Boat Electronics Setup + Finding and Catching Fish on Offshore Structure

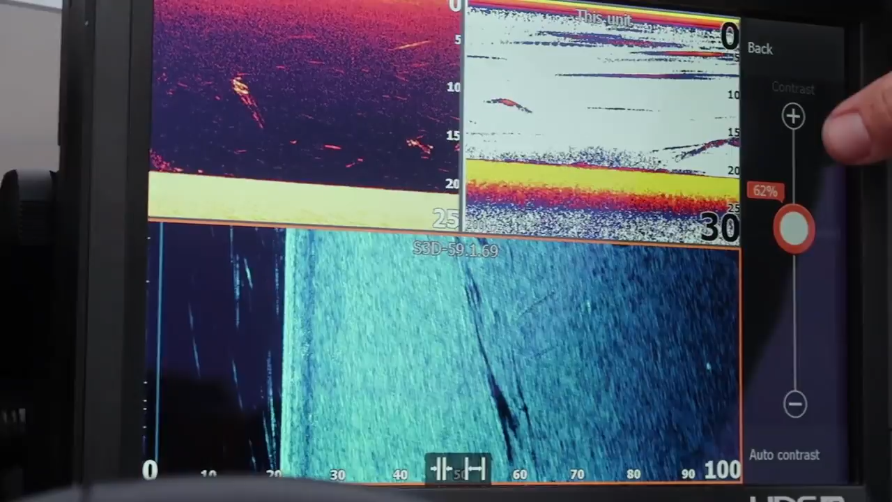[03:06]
And if you have it, you know, if it goes down to 52 or something like that, you know, you're gonna have a lot less contrast.
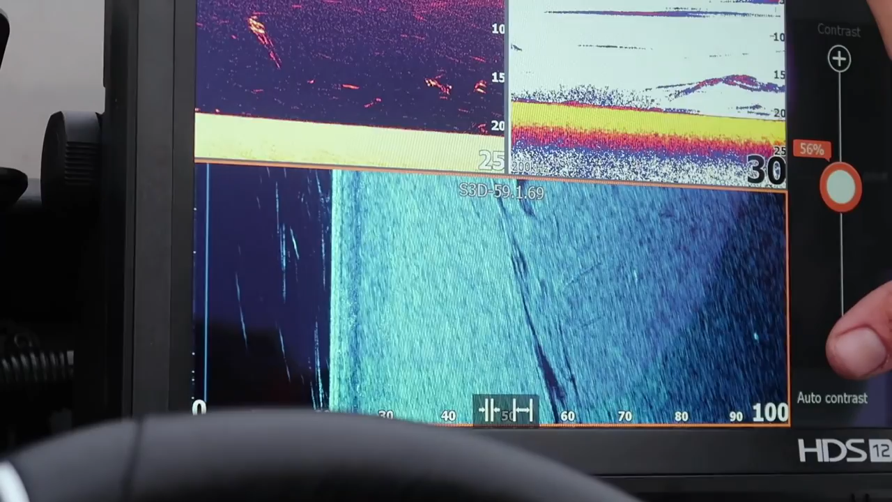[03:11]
You're not gonna see things as well. You see that you can't see that stick.
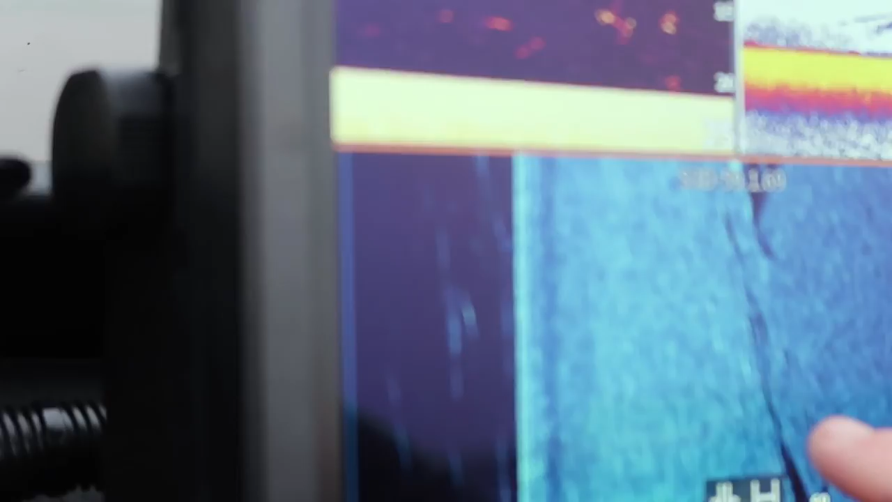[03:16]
There's actually a little lay down right there, you know, but if I bump it up, it's gonna be brighter.
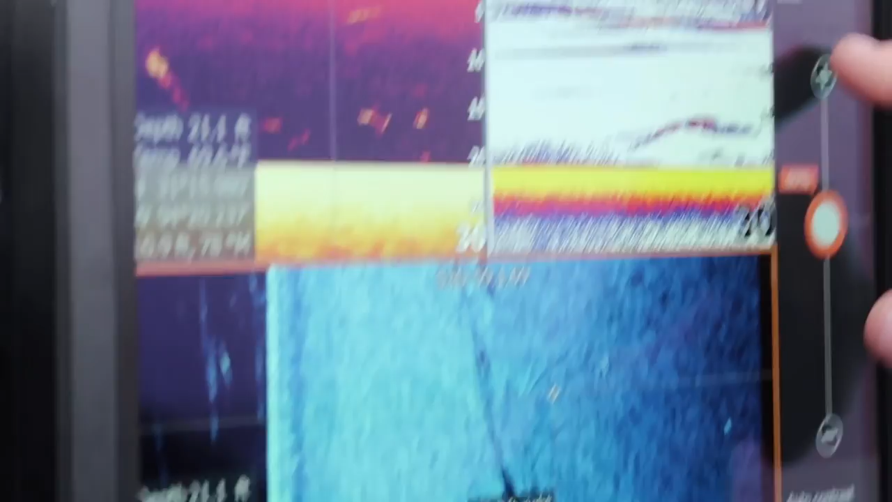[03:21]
You're gonna be able to see the contrast, see the shadows a lot better.
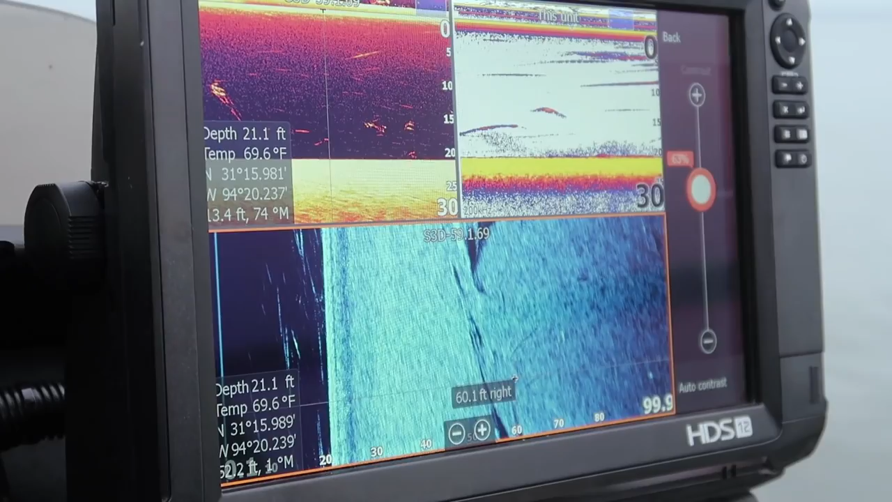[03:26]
On screen: depth 21.1 ft, water 69.6°F
So, you know, for me, personal preference, 60%-ish, somewhere around there.
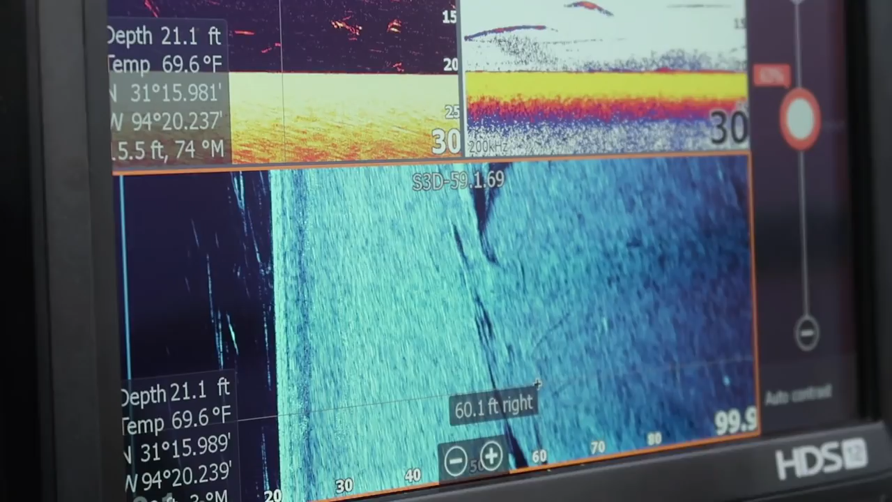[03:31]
On screen: depth 21.1 ft, water 69.6°F
I don't normally go to 70 because it starts blowing things out a little bit too much on side scan.
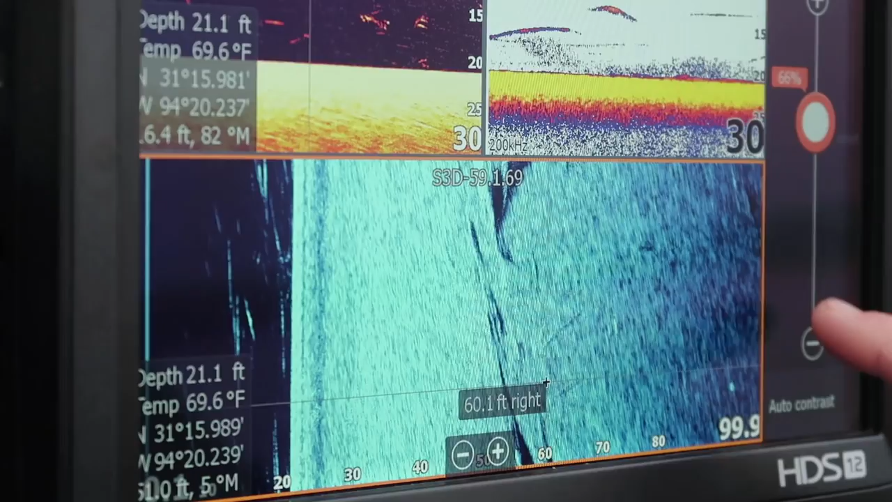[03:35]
On screen: depth 21.1 ft, water 69.6°F
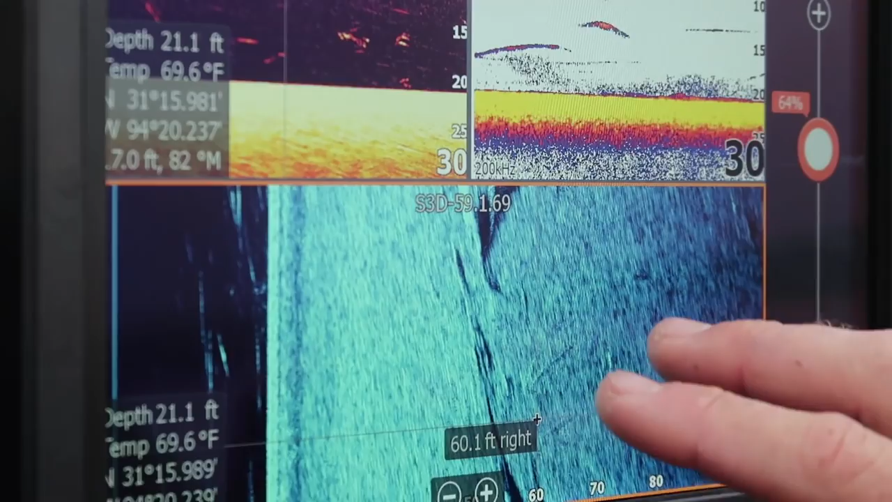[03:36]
On screen: depth 21.1 ft, water 69.6°F
But, you know, on this setup, 63%, 64%, it's about perfect.
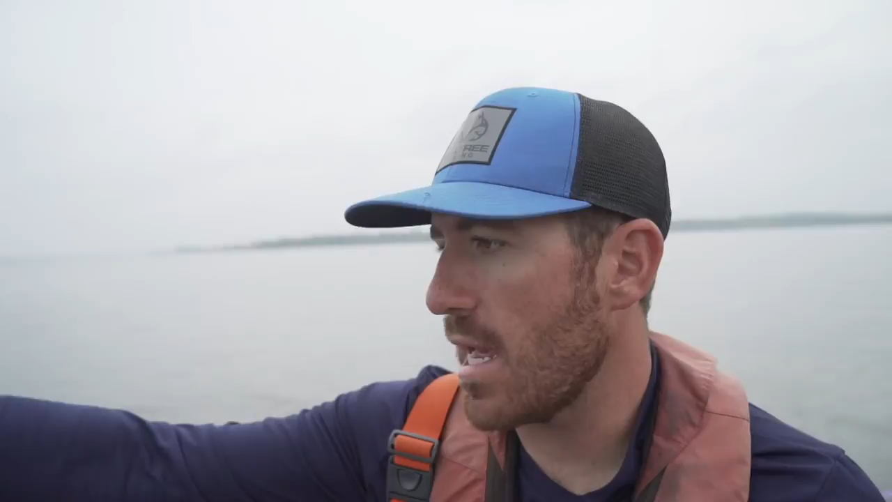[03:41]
Down scan's a little bit different. For me, I personally like going in my down scan, and I have it pretty high. If you put an auto contrast, you'll see that a lot of these fish, this is some bait.
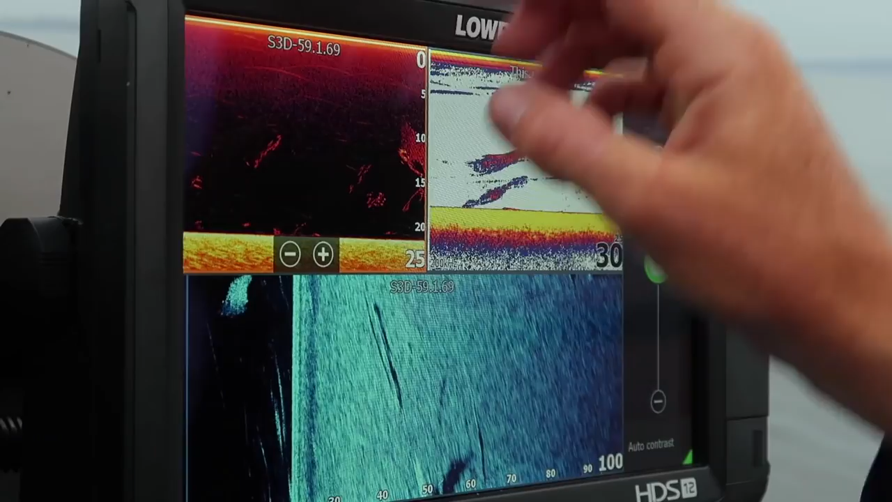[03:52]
These are some probably crappie right here. Some crappie up underneath the bait.
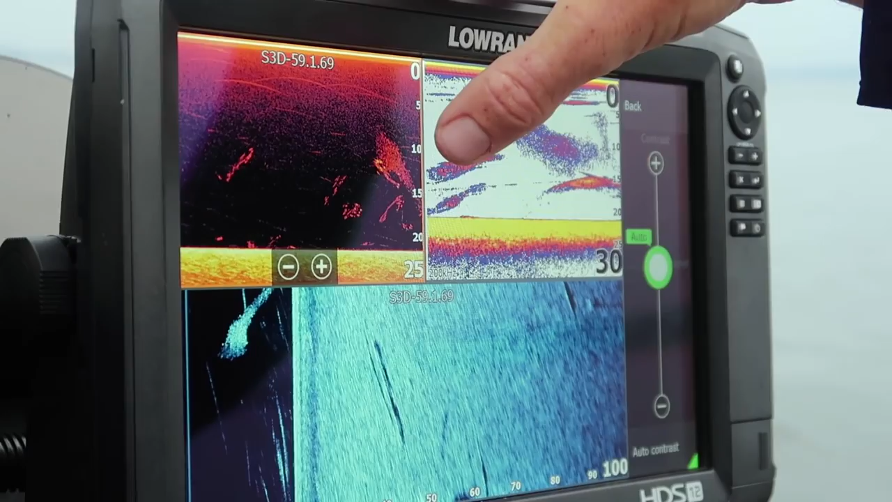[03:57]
That might even be a couple bass up in the bait itself. But you'll see that it's not very, ooh, that's definitely a bass sitting in there. And basically what it is you'll see that they're not real defined. A little bit definition right here.
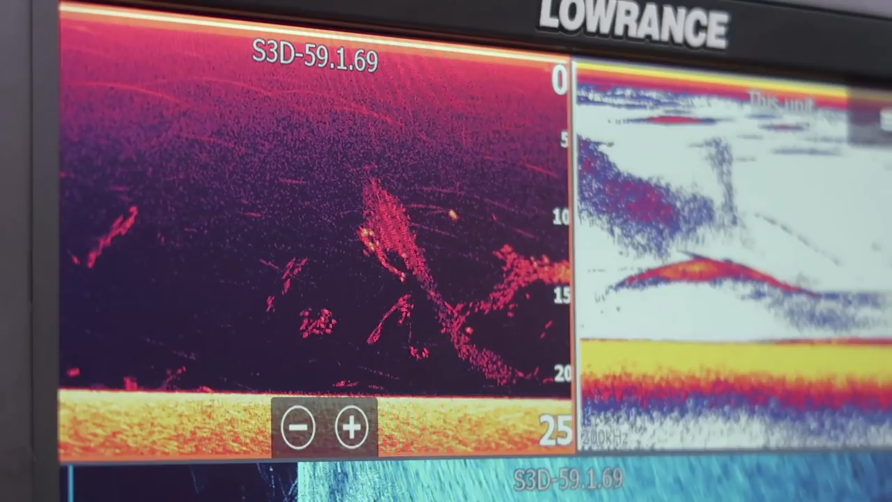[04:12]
But for me, I really like to have those fish when they come up on the screen stand out. Go back into menu. Go in here and hit auto contrast. Turn auto contrast off. I'm gonna bump him up to about 65.
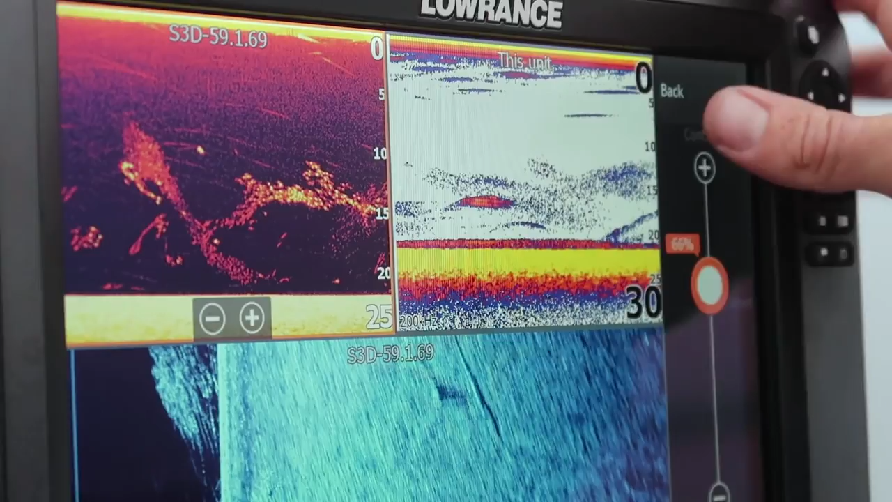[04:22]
And you'll see things start to become a lot more defined.
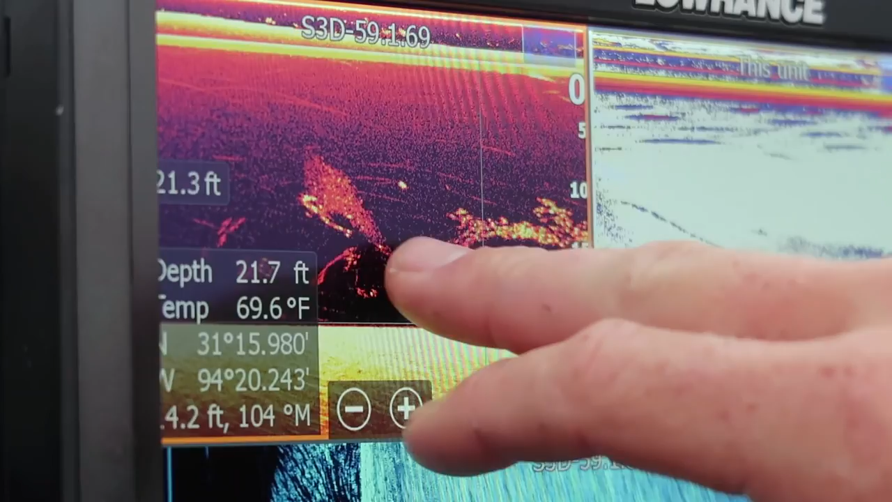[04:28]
On screen: depth 21.7 ft, water 69.6°F
You'll see that big predator fish jumps out at you.
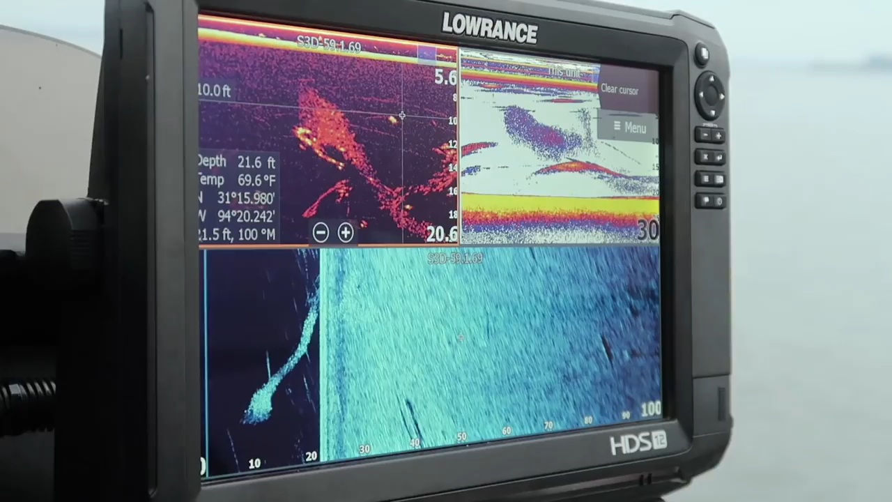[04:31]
On screen: depth 21.6 ft, water 69.6°F
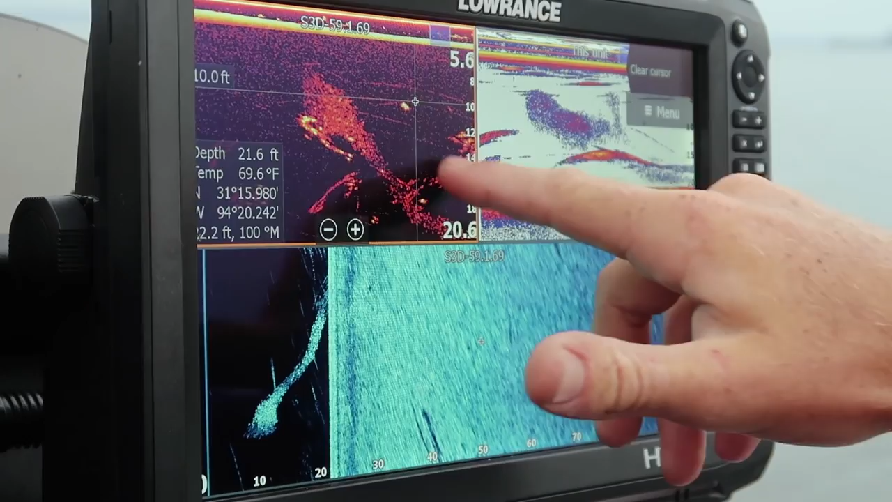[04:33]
On screen: depth 21.6 ft, water 69.6°F
And, you know, I can see these fish, I can see the bait, see how the bait right here, this is a smaller bait, it's a little bit larger bait, it's probably crappie right here. You know, it's just a totally different deal. And that's what I like.
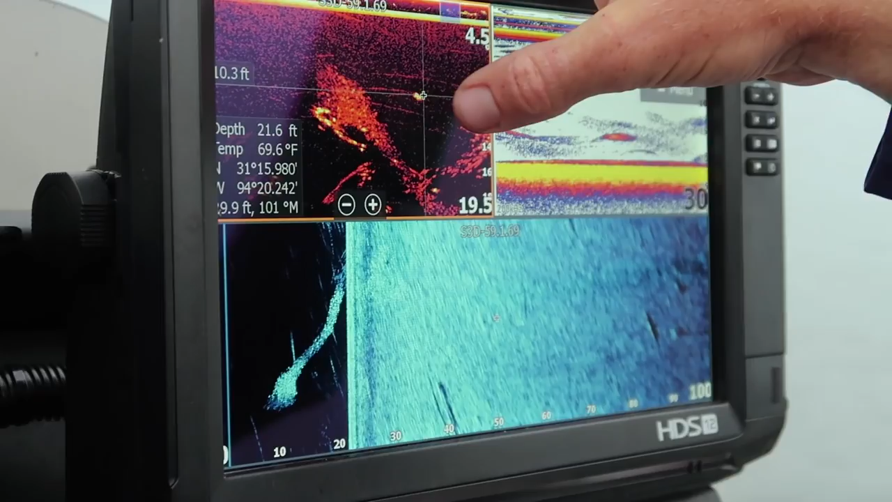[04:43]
On screen: depth 21.6 ft, water 69.6°F
I like to be able to see the definition of what I'm looking at. And editing the contrast allows you to do that.
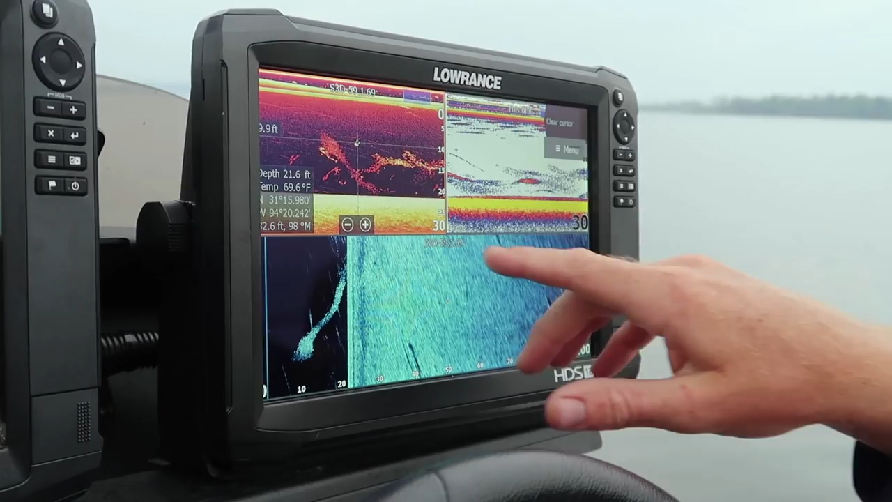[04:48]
On screen: depth 21.6 ft, water 69.6°F
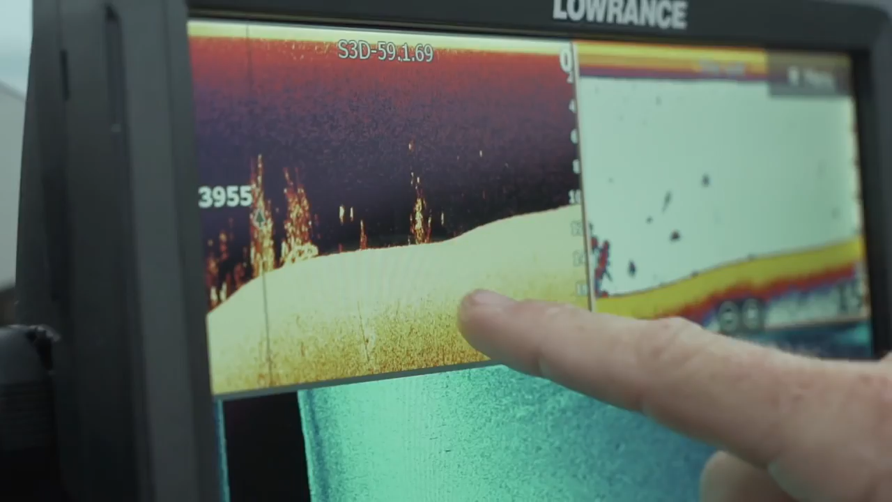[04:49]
Okay, here's a good example of some brush. You know, here you get multiple brush piles.